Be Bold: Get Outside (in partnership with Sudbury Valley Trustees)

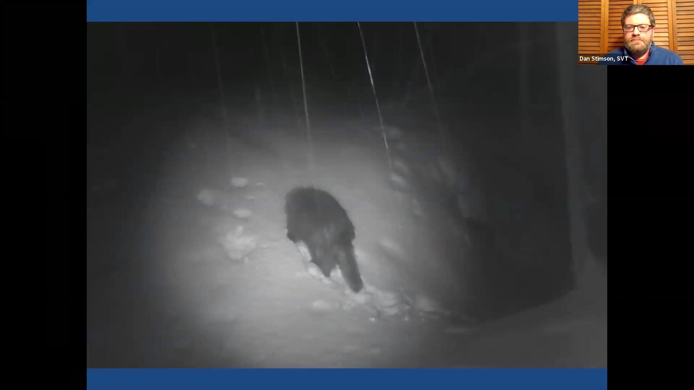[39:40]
Here's a porcupine um so we have this is on one of our reservations where the porcupine's trail was coming out of its den after every night you could kind of see where it was going throughout the day for food. So they're using those dens for shelter but they're still active every day and night going out and getting food so a lot of porcupines will be eating um hemlock boughs especially and other bark as well.